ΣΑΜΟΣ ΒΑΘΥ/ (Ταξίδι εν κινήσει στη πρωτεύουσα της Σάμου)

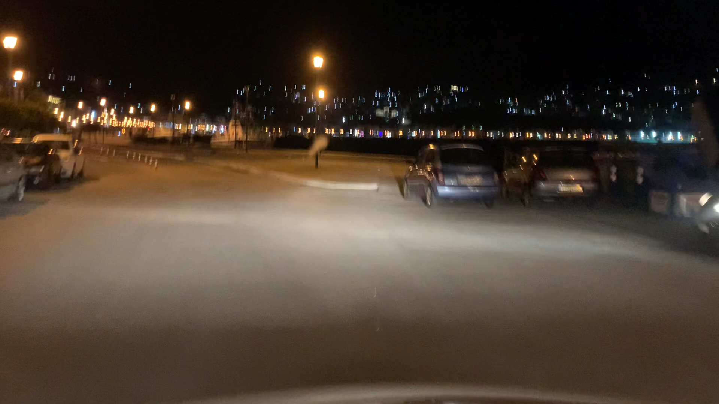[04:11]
Σάββατο βράδυ λοιπόν στην πρωτεύουσα της Σάμου, είναι νωρίς ακόμα. Τι ώρα είναι, για να δούμε τι ώρα είναι. Η ώρα είναι 7:20. Είχα κατέβει για δουλίτσα, είχα μια δουλίτσα εδώ κοντά και λέω στις 3 εκκλησίες συγκεκριμένα και λέω θα πάω το κοινό μου και μια βόλτα στην νυχτερινή Σάμου. Έτσι θα πάμε μέχρι πέρα. Θα κάνουμε όλη τη χερσαία ζώνη, μετά θα ξαναπούμε μέσα στην πόλη από διαφορετικό σημείο και θα ξαναβγούμε ξανά από τον περιφερειακό.
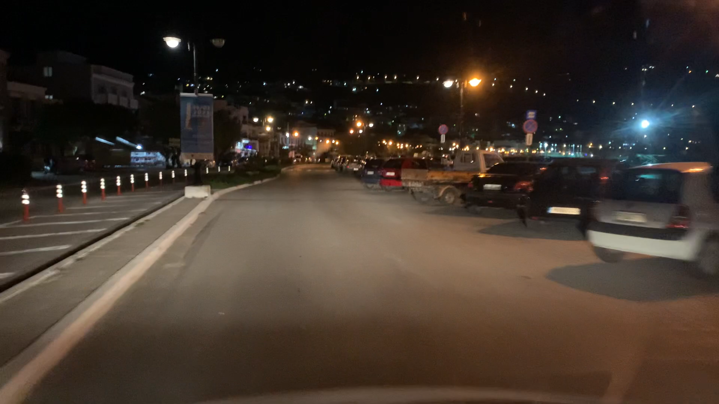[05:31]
Μάλλον τελειώσαν τα φράγκα πάλι και σταματήσαν τα έργα εδώ. Τέλος πάντων, πηγαίνουμε στο ωραιότερο σημείο της παραλιακής που εδώ έχει νησίδα. Μάλιστα τώρα μάθαμε ότι ρίξανε και κάτι λεφτά από τα Ατένιες μέχρι το Μαλαγάρ. Τα φτιάξανε προστατευτική νησίδα. Κατά μεσία πρέπει να σκοτωθούν 3-4-5, δεν ξέρω πόσοι άνθρωποι έχουν σκοτωθεί για να φτιάξουν νησίδα.
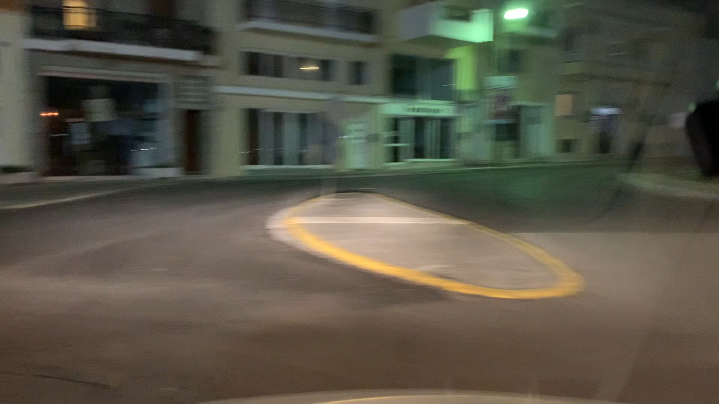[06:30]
Θα πάμε και μία πλατεία μέσα, όχι δεν θα πάμε, θα πούμε από εδώ μέσα, από εδώ δεξιά. Θα κάνουμε έτσι μία βολτούλα μέσα. Όχι, θα πάμε μέσα, θα κατεβούμε και θα ξανανεύουμε έτσι,
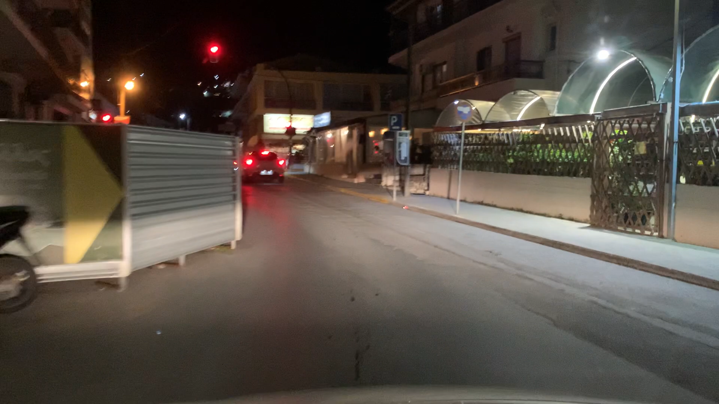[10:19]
Εδώ δυστυχώς αριστερά δυο στενάκια παράλληλα και αριστερά αφήσανε και την τελευταία τους πνοή,
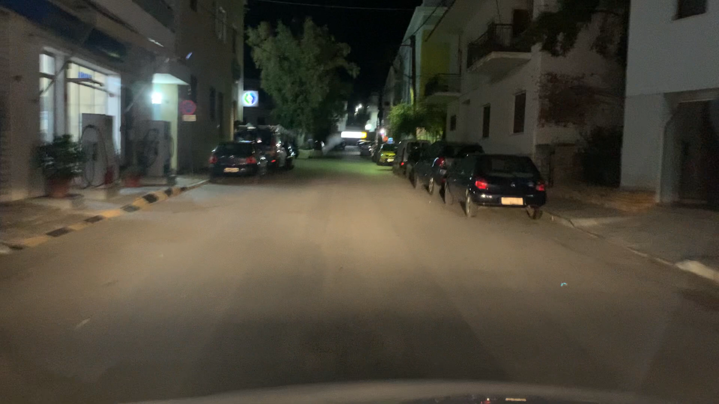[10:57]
Δεν τα θυμάμαι τώρα όλες τις περιοχές, να σας τις πω απ' έξω.
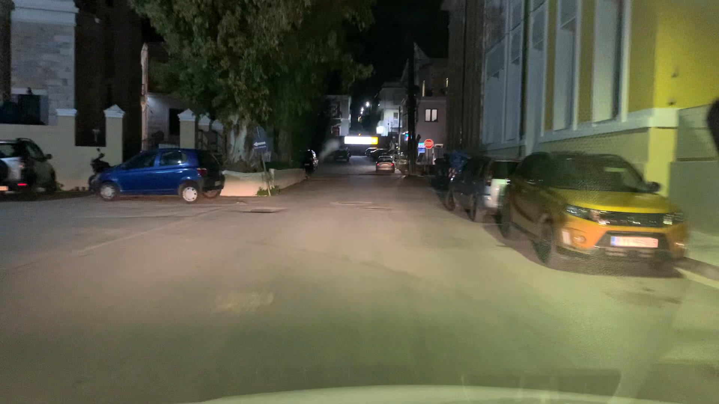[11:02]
Εδώ είναι το δεξιά το επικούριο κτίριο, ένα κτίριο που ανακαινίστηκε, ένα σύγχρονο κτίριο. Να ευχαριστήσουμε το μουσικό μας, του Στέλιου του Χαλβατζή, που μας έχει παραχωρήσει τη μουσική του, και τη στιχουργό του καναλιού μας, την Άννα τη Μονογιού.
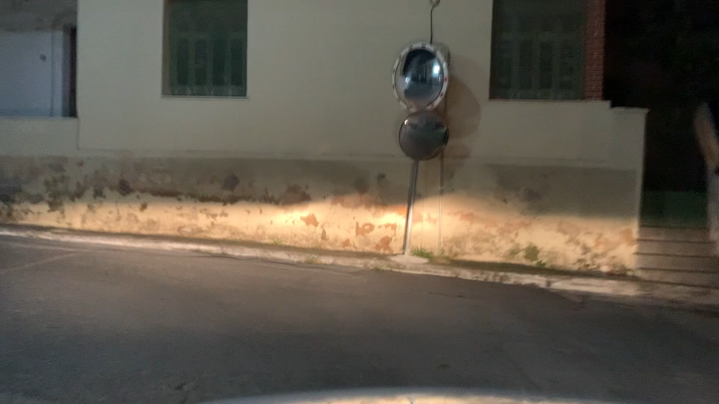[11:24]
Το κτίριο εδώ μπροστά, αυτό που φαίνεται ευθεία μπροστά, είναι οι παλιές φυλακές Τσάμου.
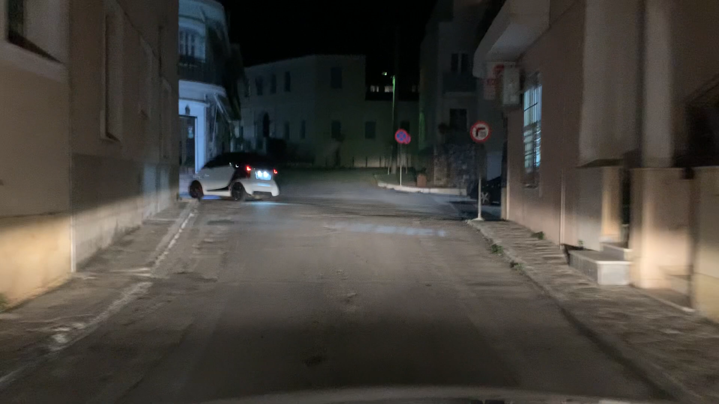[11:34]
Ναι, είχε Τσάμου παλιά φυλακές, αυτό το κτίριο εδώ μπροστά. Θα δείτε και την πυροσβεστική υπηρεσία, τα οχήματα εδώ.